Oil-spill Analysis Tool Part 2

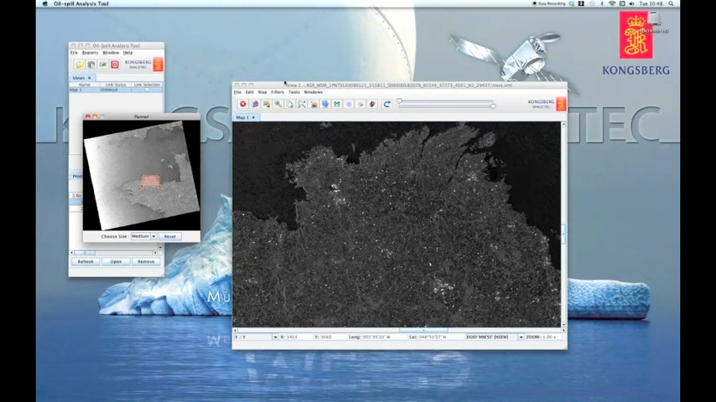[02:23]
Let's resize the image to get a better look. Now it is apparent that the intensity varies from over saturated in the nearer range to under saturated in the far range.